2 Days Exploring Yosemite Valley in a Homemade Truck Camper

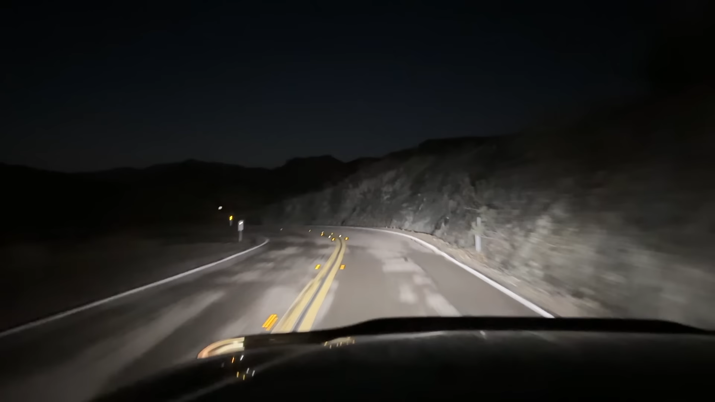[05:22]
which is kind of surprising it's gonna take an hour to go 40 miles, but I can totally see why, because we're making our way through some crazy switchbacks, down through some valleys and up and over these mountains right now. Pretty gnarly road with no guardrails
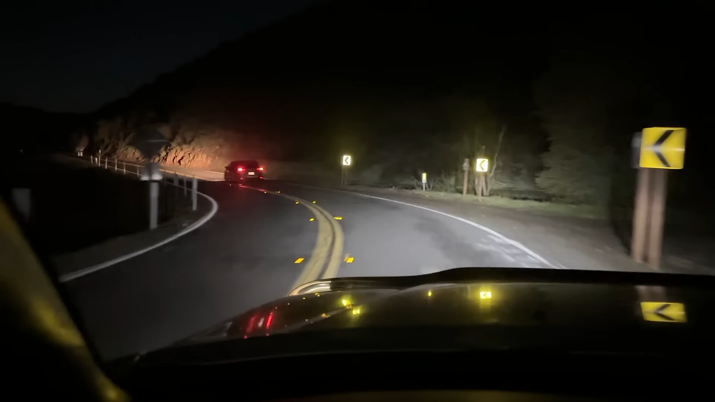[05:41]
protecting us from going over the edge over here, which appears to be a long ways down. So gonna pay attention driving the big old scrapyard truck here.
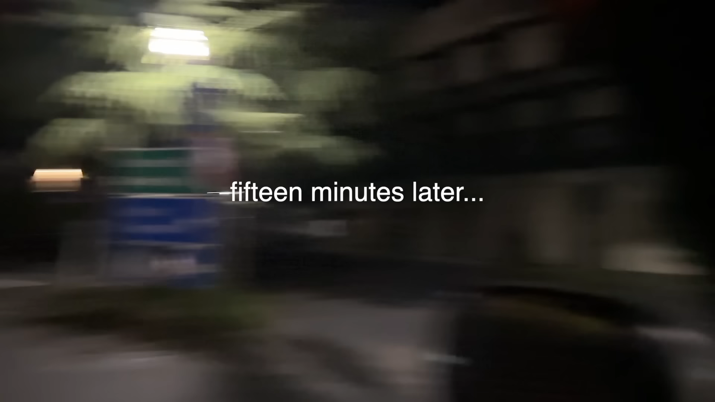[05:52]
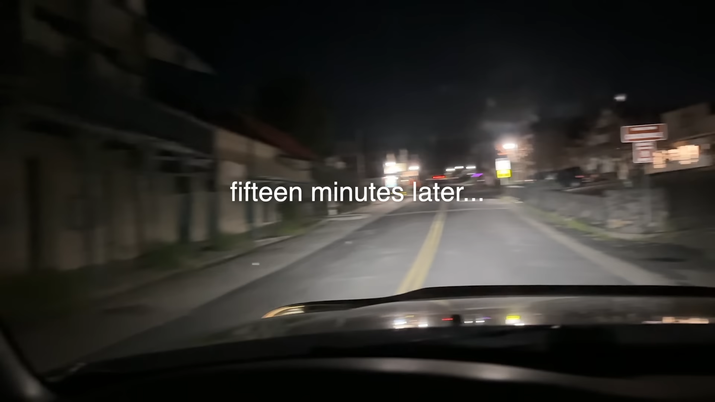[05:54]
Passing through a little town, historic town of Coulterville.
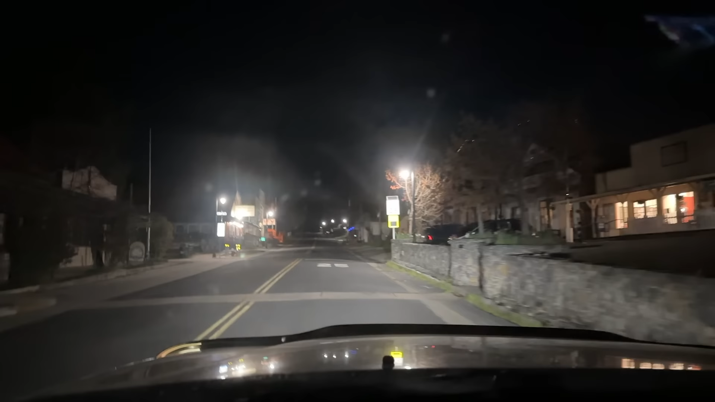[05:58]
Cute little place here. Still got 45 minutes to go.
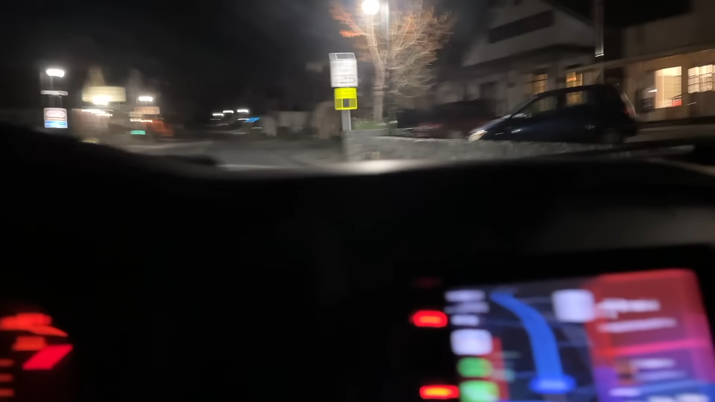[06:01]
but nice to know that there's some degree of civilization here.
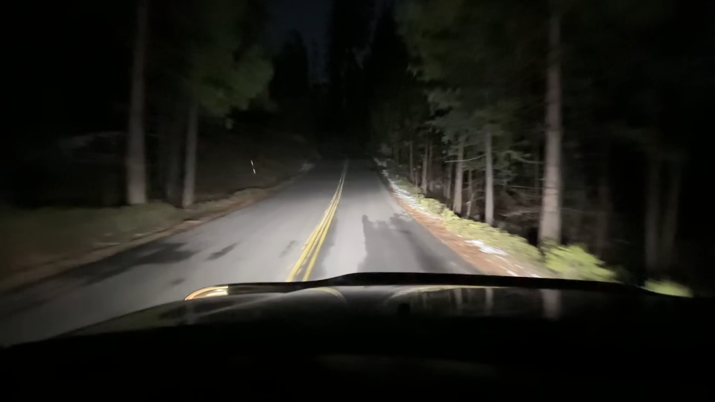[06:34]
A little spooky out here. I haven't seen anyone in an hour. Granted, it is a Sunday night at almost midnight. So that's understandable. But yeah, I wonder if we're going to see anyone here at this camp or if it's just going to be us. I do see lights over there.